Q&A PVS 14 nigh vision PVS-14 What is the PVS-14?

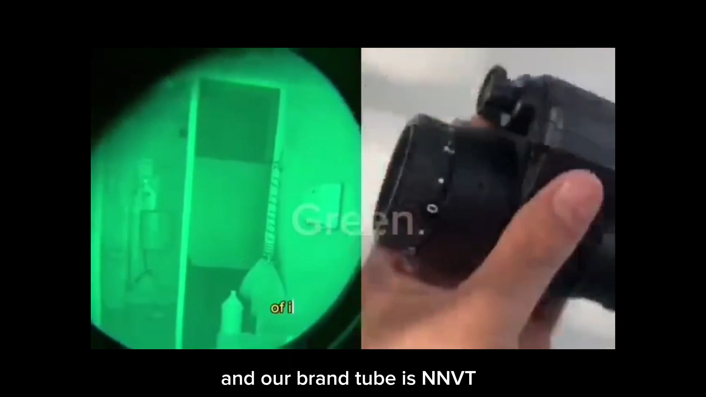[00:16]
It is a gen 2 parts
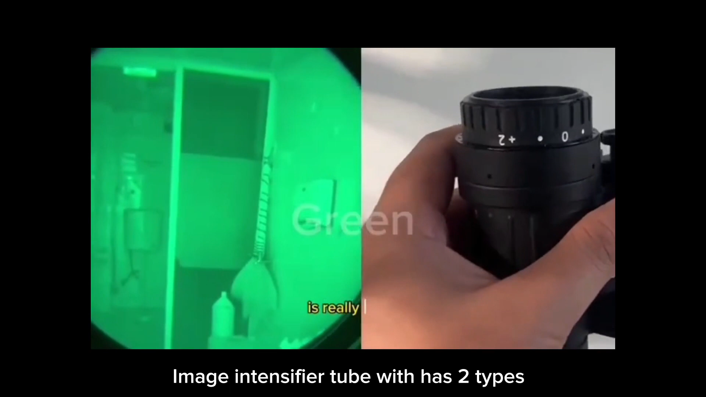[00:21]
of image intensifier tube which has two types, green and white foil that you can choose.
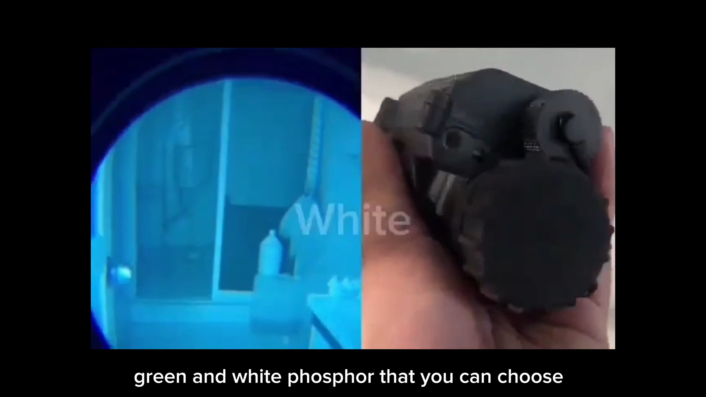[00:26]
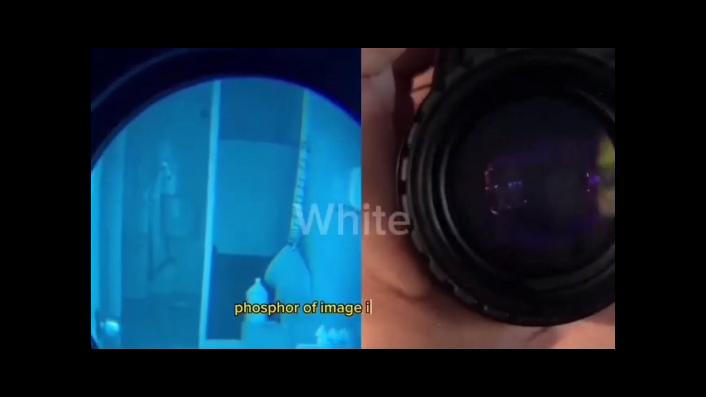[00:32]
In addition, the PVS-14 can set up on any helmet.
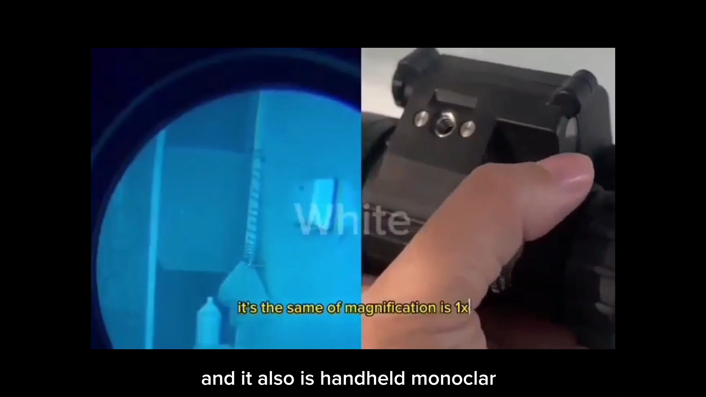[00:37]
And it also is handheld monocular. You can carry it to outside. Number two, how to use the PVS-14?
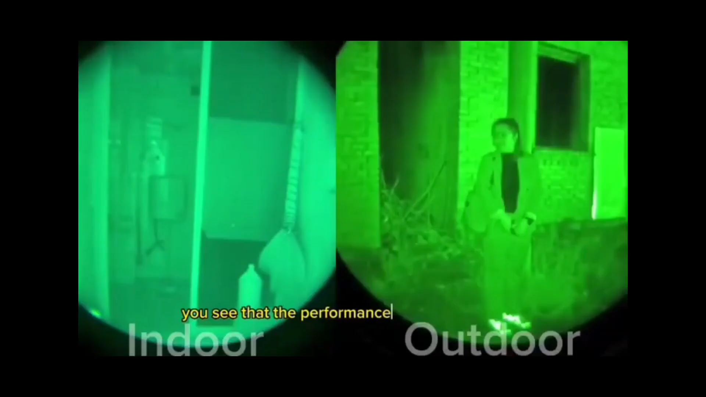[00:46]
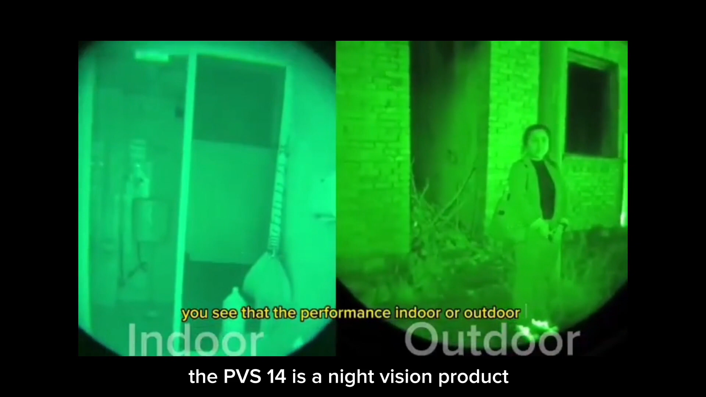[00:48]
The PVS-14 is a navigation product that has the infrared
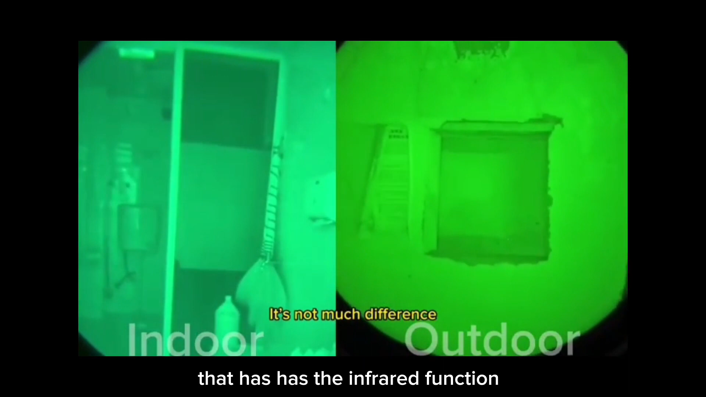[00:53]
function So you can use it at low light area or dark area.
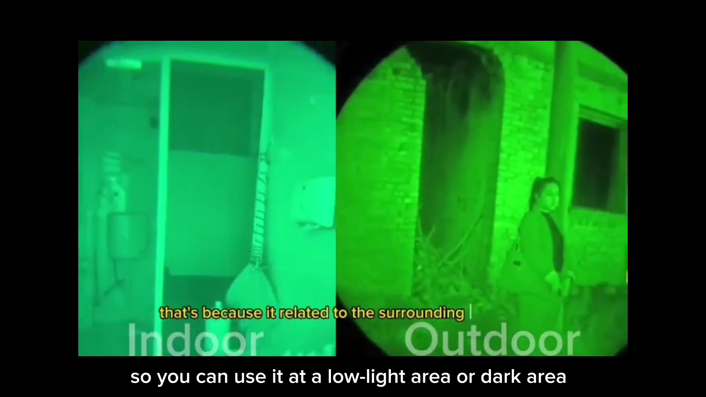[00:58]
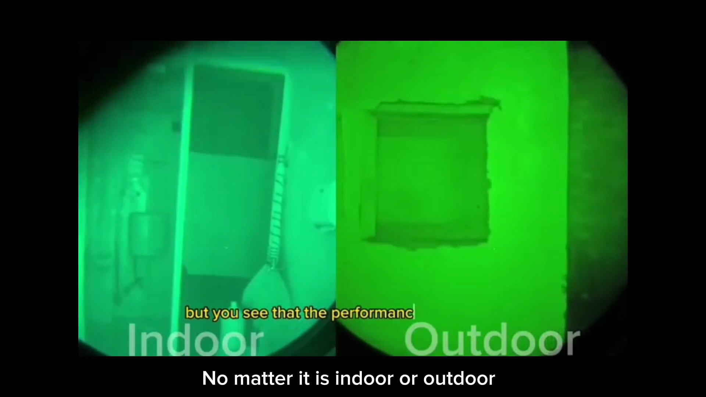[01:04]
Whether it is indoor or outdoor. Its performance shows really good.